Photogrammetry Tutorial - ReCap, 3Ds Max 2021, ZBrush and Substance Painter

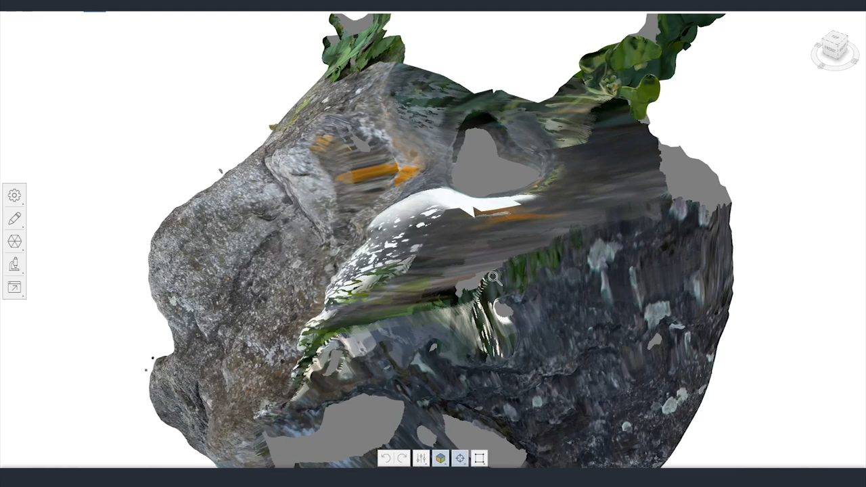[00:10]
I used a recap for calculating everything. I've been using it quite a lot the last month or maybe two months already and it's been giving me quite good results.